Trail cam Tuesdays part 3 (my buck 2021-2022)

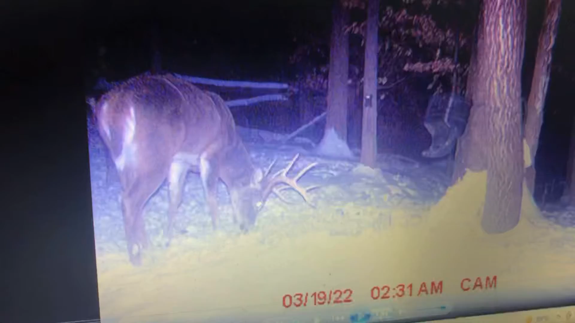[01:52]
Really nice buck. You can see he's got, like, a kicker back there or something. Big, freaking, like, I'm pretty sure, he's a nice 10. Nice 10 point buck. Really, really nice buck. I want to kill the sucker bad. He's probably 160s, high 160s, 170s. Right there's a clear shot of his antlers. He's a really nice buck. But, uh, just keep scrolling through here. It's nice.